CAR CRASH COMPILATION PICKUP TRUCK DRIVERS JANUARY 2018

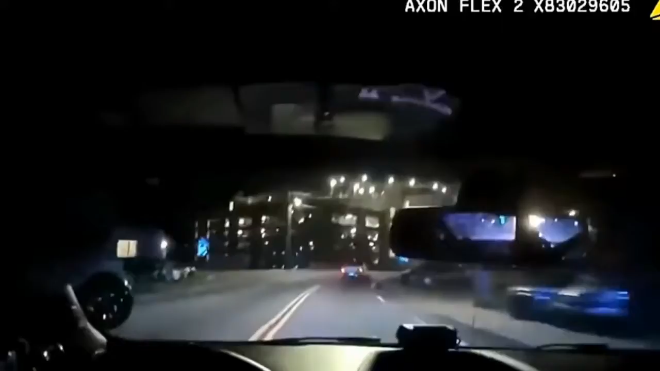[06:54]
He just lost it and crashed. He just crashed.
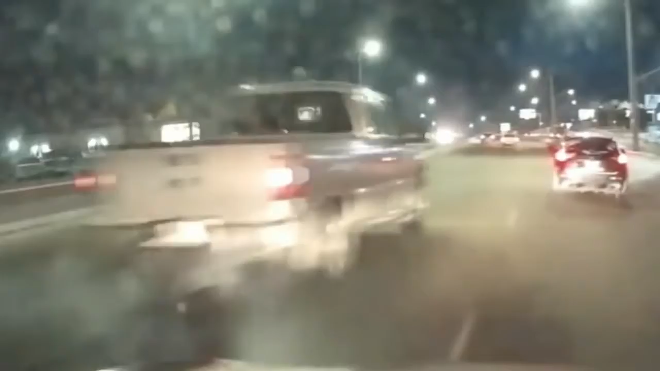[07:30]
Kevin, can we stop? No, no. Stop! Stop! It's broken! Stop, please! Can we call the cops? Yeah. Are you okay? Are you okay? Holy shit. Kevin, are you okay? I'll call the cops. Holy shit. Kevin, I'll call the cops. I couldn't see his license.